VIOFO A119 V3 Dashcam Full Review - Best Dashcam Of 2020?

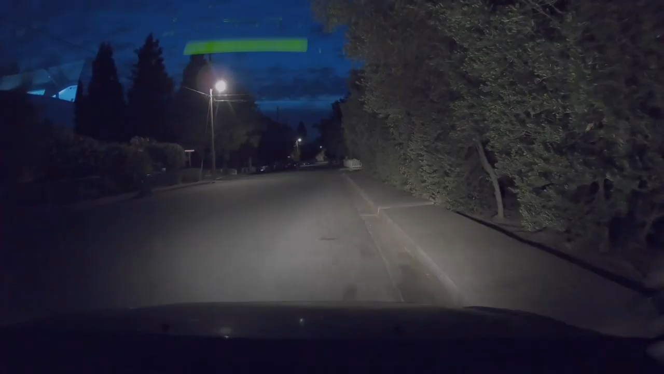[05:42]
Let's first examine the night footage. This is with WDR mode on.